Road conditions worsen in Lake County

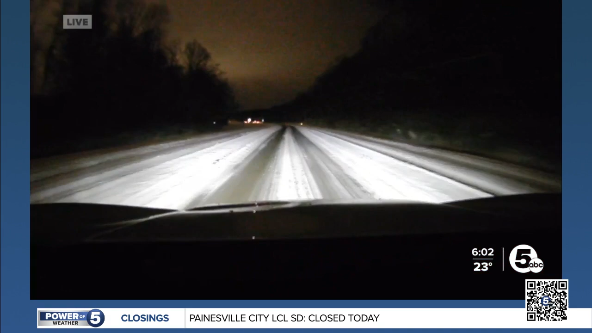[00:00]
We flipped back around on 90 and we're now heading towards Chardon from the Willoughby area and we have seen some significant improvements even from our last check-in about five minutes ago. We've hit about 45 miles per hour as we're approaching a rest stop. It looks like we are the only car on the road but that's because so much farther ahead beyond the point of where you can even see with these live pictures it is dozens and dozens of brake lights so it's probably the combination of this rest stop with truckers also coupled with the fact that only one lane is plowed out here.